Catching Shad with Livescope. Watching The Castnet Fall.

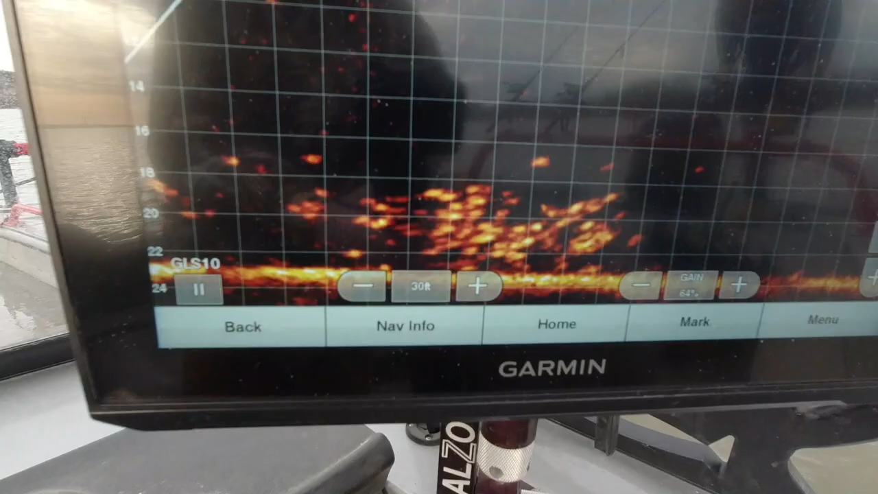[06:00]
Not gonna get much on that one.
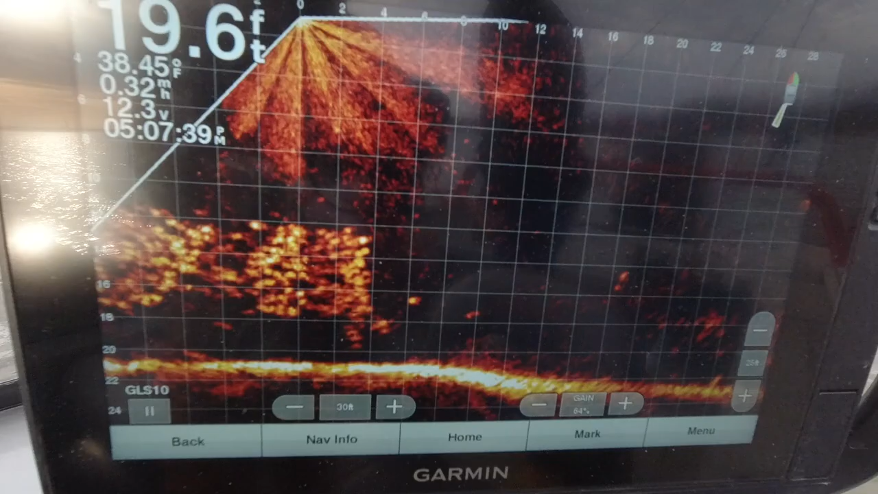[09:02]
On screen: depth 19.6 ft, water 38.45°F
As soon as they drift out in front of the Livescope here, they're hanging about 15 feet. We're in 18 feet of water.
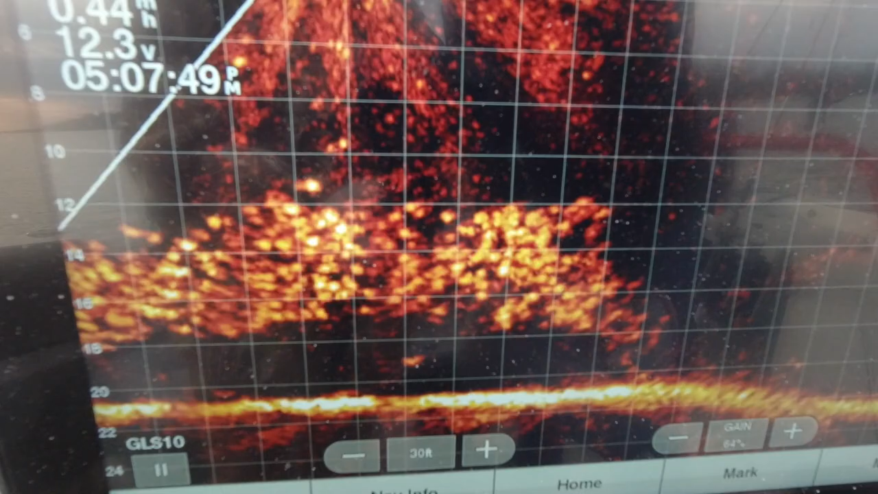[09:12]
I don't want to overthrow them. All right, here we go.